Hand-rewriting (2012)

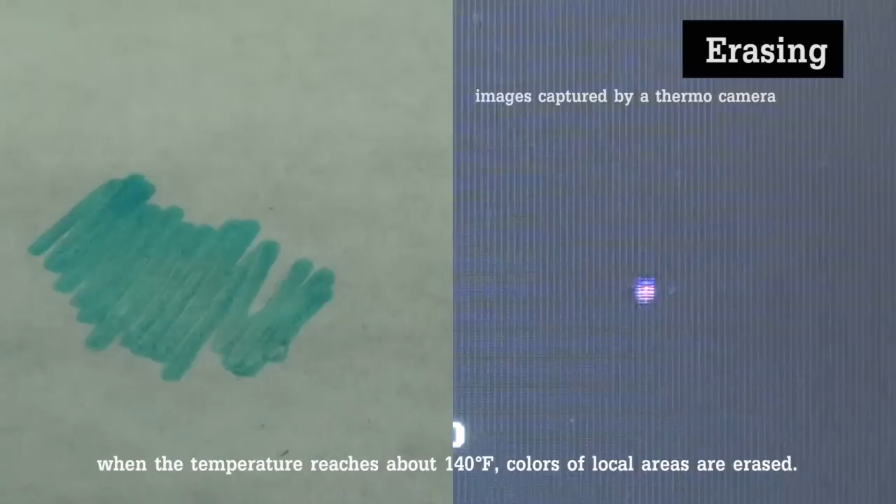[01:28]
When the temperature reaches about 140 degrees Fahrenheit, colors of local areas are erased.